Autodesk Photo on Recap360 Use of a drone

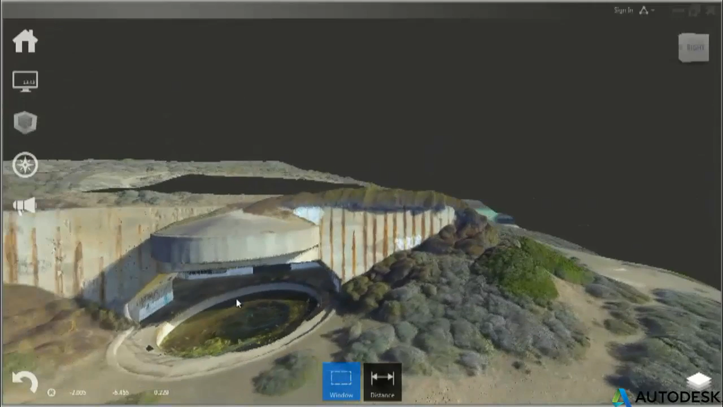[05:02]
Another example here, this is an example we show on the website, which is an old battery in San Francisco.